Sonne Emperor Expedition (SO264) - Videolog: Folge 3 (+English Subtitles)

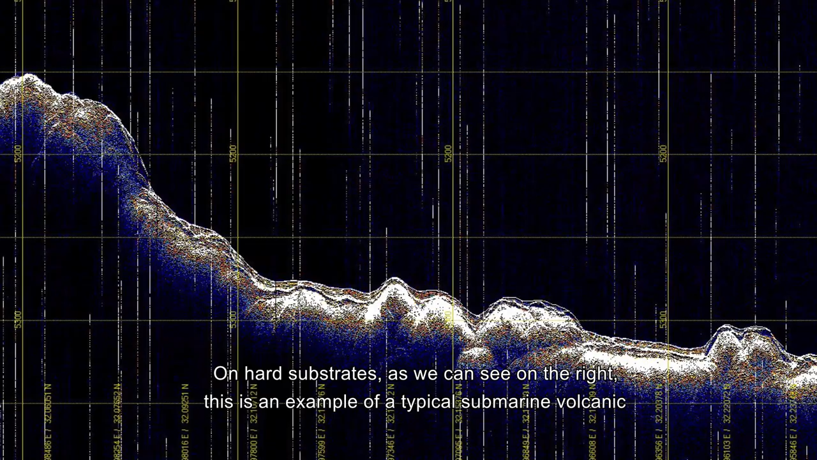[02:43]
das ist ein Beispiel für eine typische untermeerische Vulkanlandschaft mit sehr harten Reflektoren,
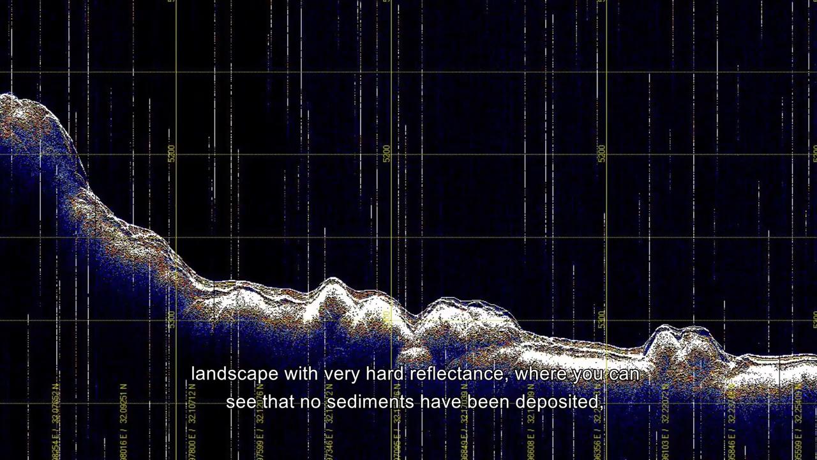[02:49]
wo man hier sehen kann, dass sich keine Sedimente abgelagert haben, aber kleine Vulkankegel erkennbar sind.
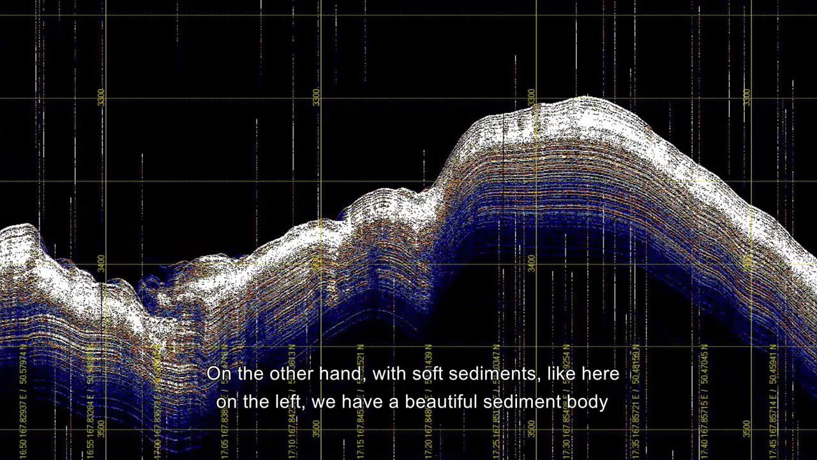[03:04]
einen schönen Sedimentkörper, der sich über mehrere hunderttausend, vielleicht auch Jahrmillionenjahre aufgebaut hat.